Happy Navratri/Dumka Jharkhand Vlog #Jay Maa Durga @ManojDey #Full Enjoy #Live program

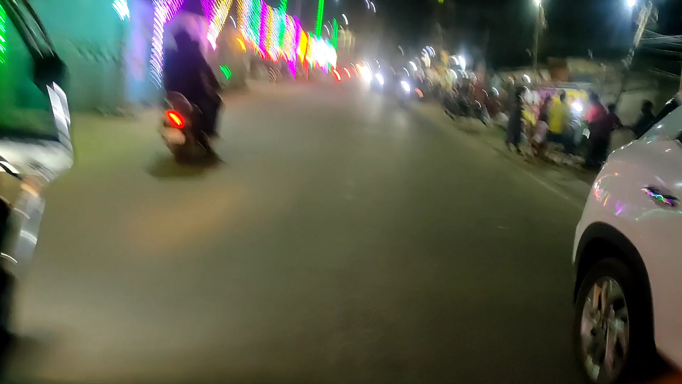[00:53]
पूजा होता है दुमका में और तो दोस्तों वीडियो पर बने रही है चलिए まलते है आपको और थोड़ा सिनेमेटिक चेक कर लिए दोस्तों रोड का रोड में क्या भीड़ बारा है